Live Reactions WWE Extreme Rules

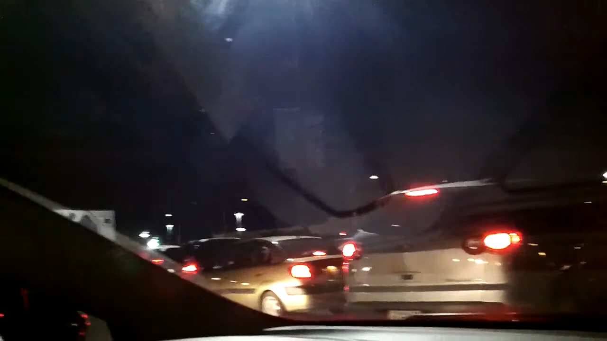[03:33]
There's a lot of traffic in this freaking park lot to get out of the Allstate Arena. Okay. Okay, my brother, what's your thoughts really quickly?